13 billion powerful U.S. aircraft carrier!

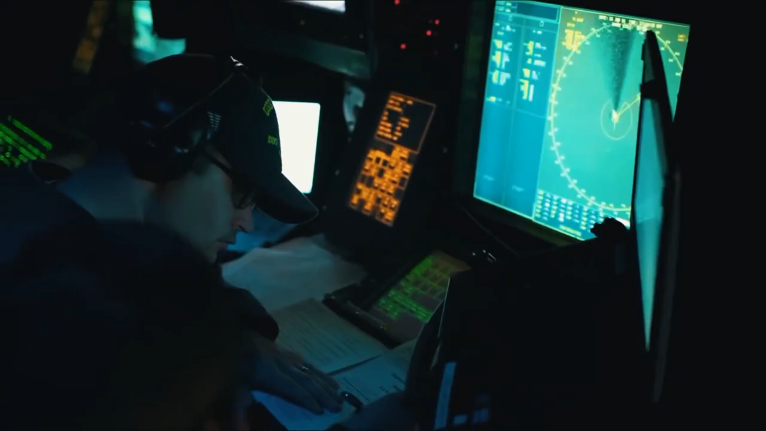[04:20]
Because this innovative system has no moving parts, it requires less maintenance and manpower to operate.